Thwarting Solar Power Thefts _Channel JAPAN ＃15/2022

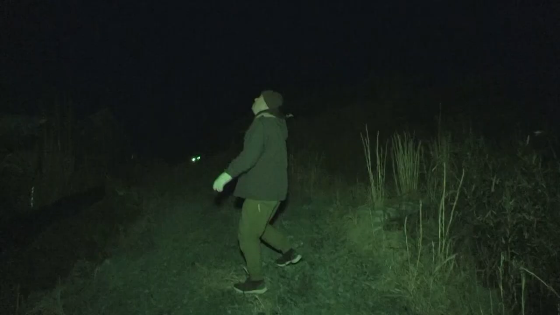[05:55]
This is a prohibited area. The drone spots an intruder in the darkness.
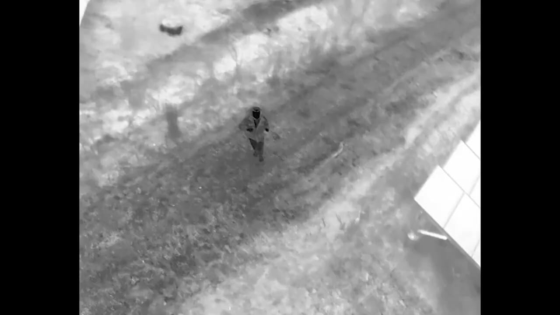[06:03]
An infrared camera equipped on the drone clearly captures the subject.